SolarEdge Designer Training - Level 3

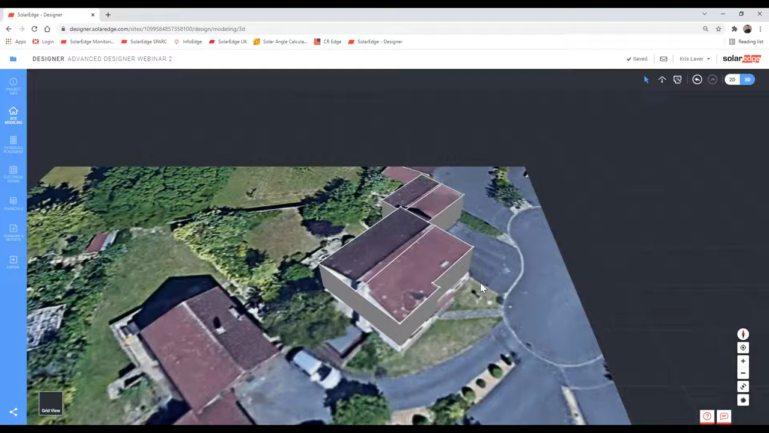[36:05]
And now, again, if I try to model this building with two elements connected, it's going to model them all as one.
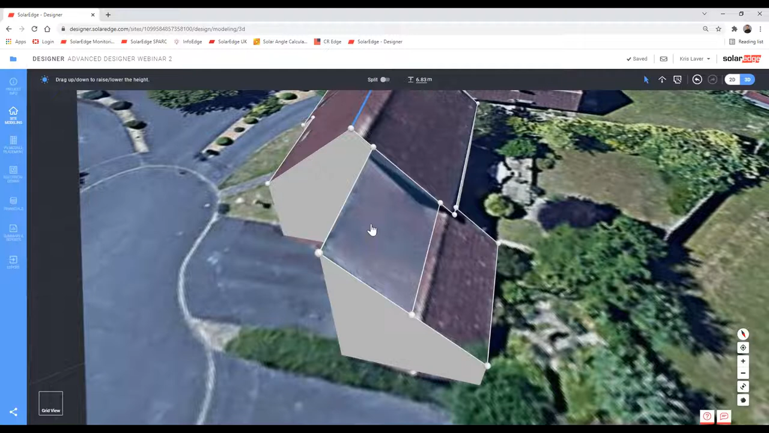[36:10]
So the main roof's come up nicely. However, I've now got an issue here.
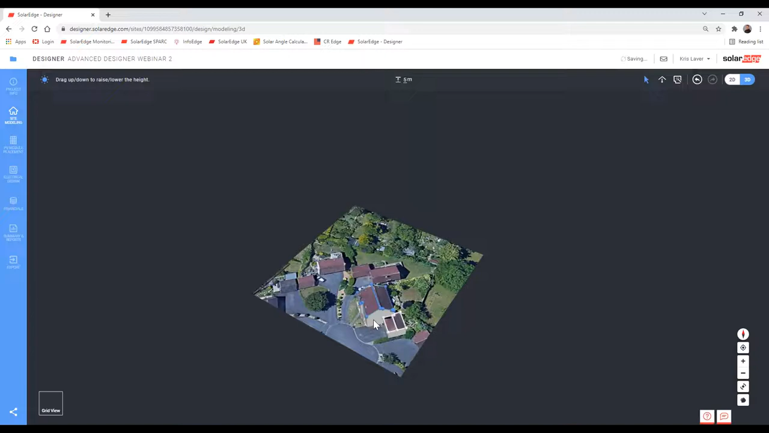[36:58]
And let's say this is three metres, for example.
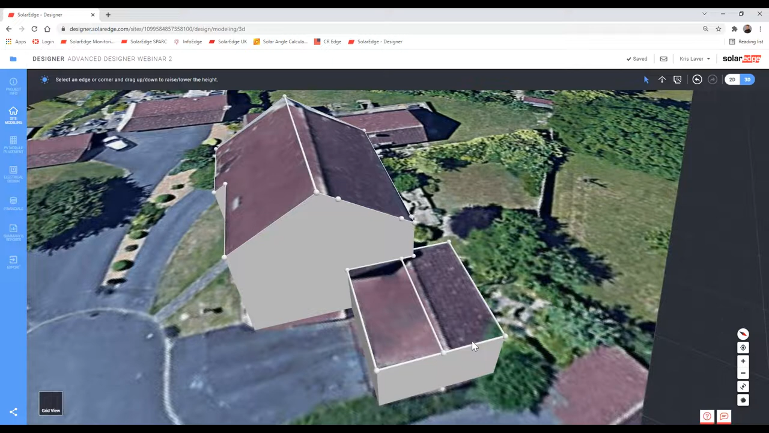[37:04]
So the default height for any building added is three metres, indicated here. So I'll leave that where it is.
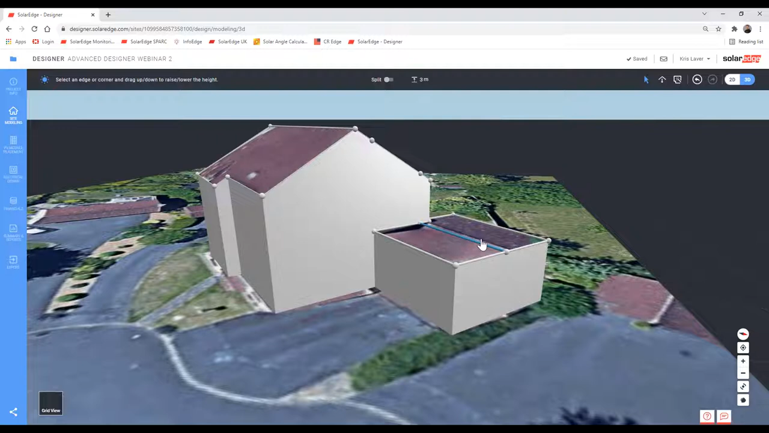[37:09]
And then let's bring up the pitch there. Or indeed, again, it can meet the main building there.
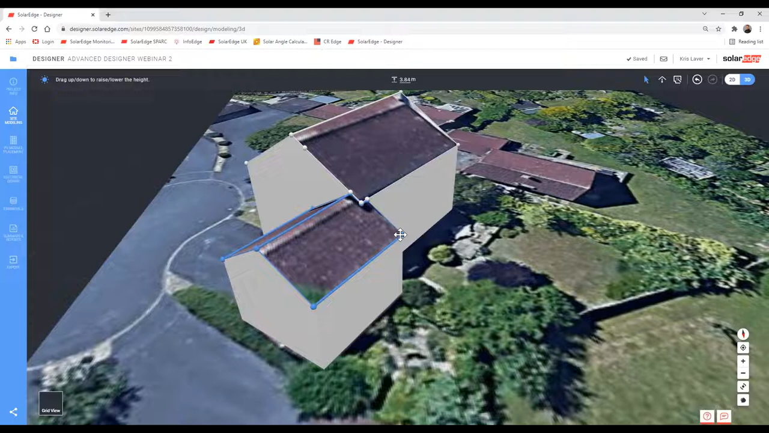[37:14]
But we'll leave that lower. I'm going to jump back into 2D.
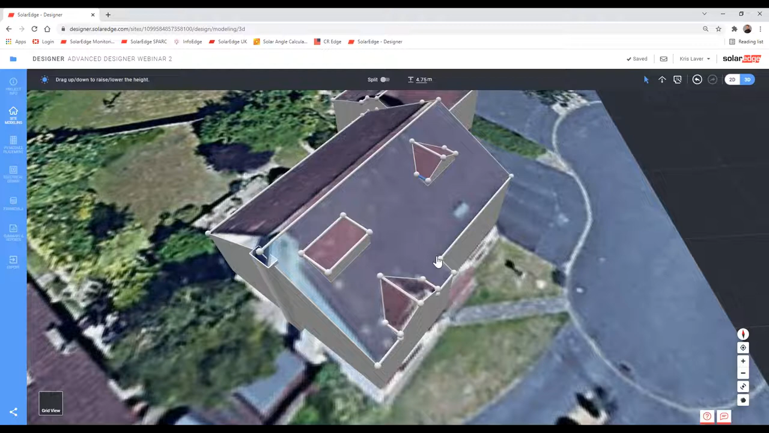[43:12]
So these are dormers with cheeks and faces. Flat roof dormer. Another dormer with a cheek and face some way up the roof. What else have we got?
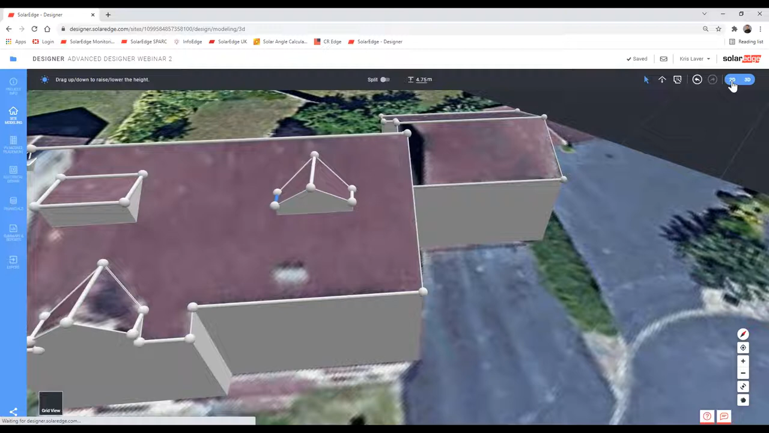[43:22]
There's one more that I can think of right now. Let's just model one quickly. So rather than having some upstands or cheeks, we could effectively just float a line across.
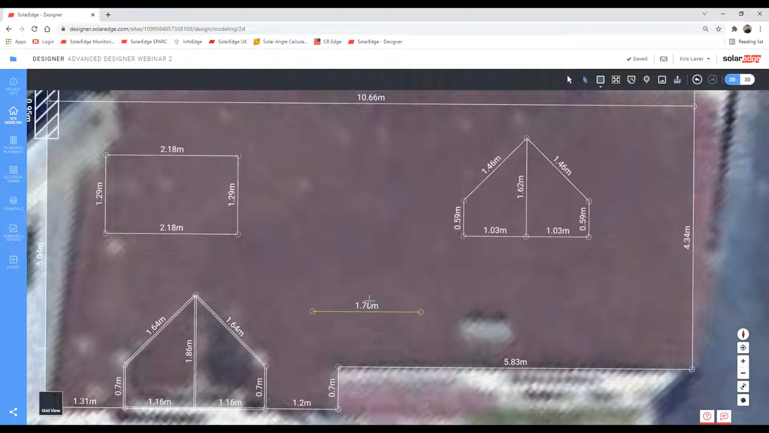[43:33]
Find the center point. Connect the dots. And then that will just appear ever so differently on the roof without the cheeks.
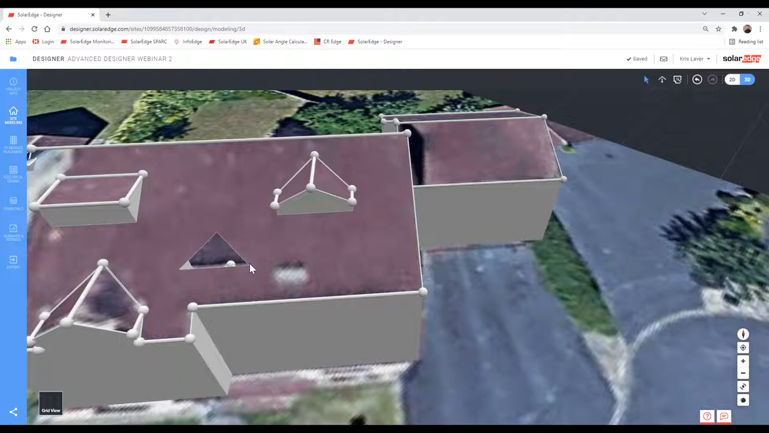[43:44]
So again, grab the polygon there. Bring them up to the right height. Bring these corners down. There we go.
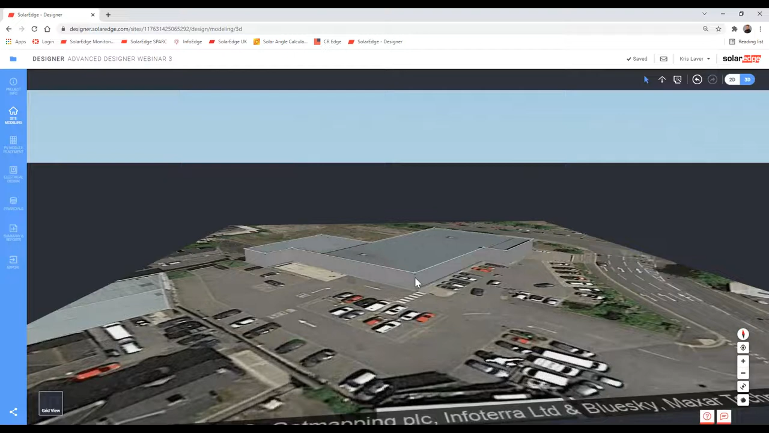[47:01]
So if I jump into 3D, again, default height, 3 meters. We can see we've got a large flat roof area there.
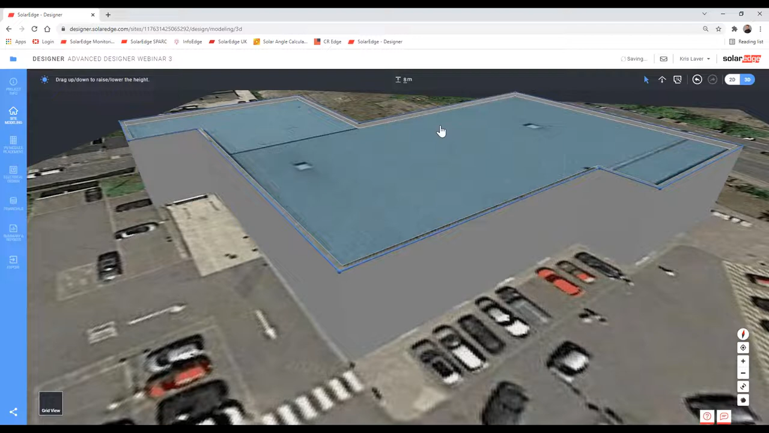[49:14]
If I then zoom in, we can see all the way around the edge of the building, we have the parapet.
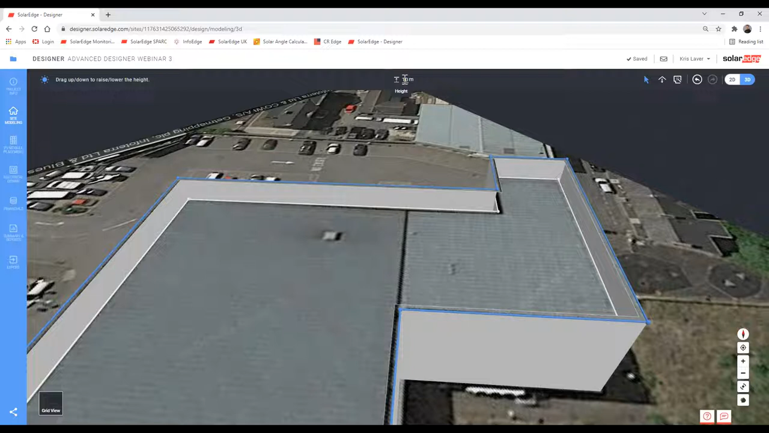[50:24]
We'll be 7.5 on the main roof. Let's say it's 500 mil higher. So we need 8 meters. Or even still, for a bit more visibility on the shading, let's go a meter above the main roof.
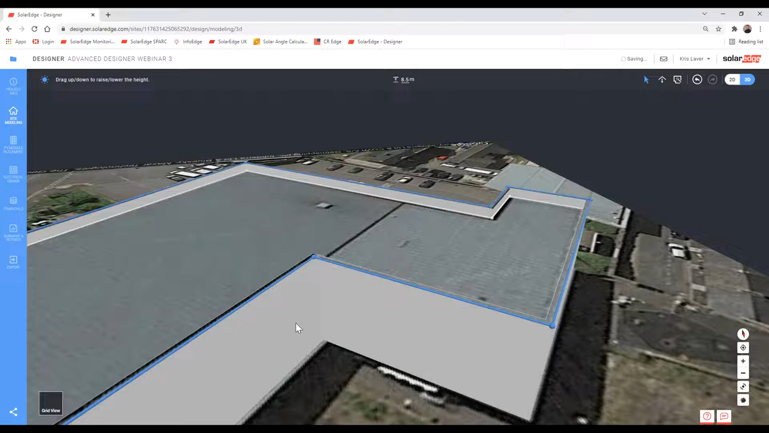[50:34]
Okay. We do have a couple of obstructions. Let's put those in. Again, let's use a nice long line. So this line. Zoom in as much as we can.
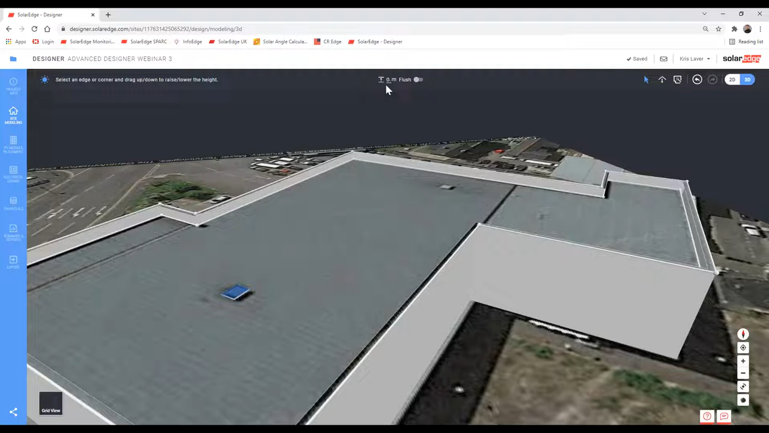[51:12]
Okay. We can then jump back into 2D. Press once. Control and C.
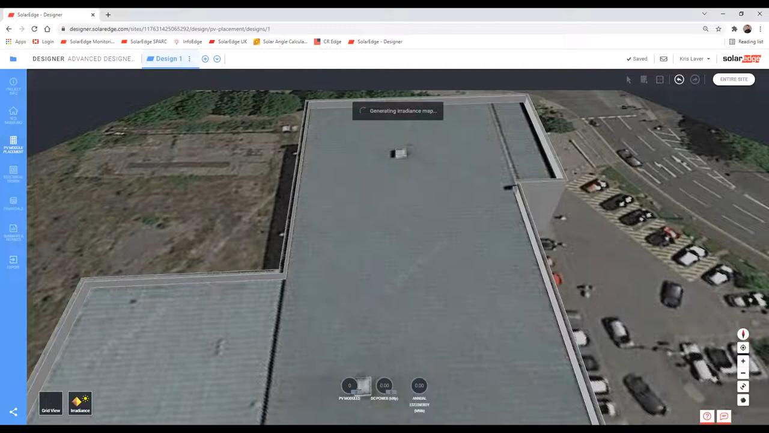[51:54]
So now when I move into PV module placement and select this plane.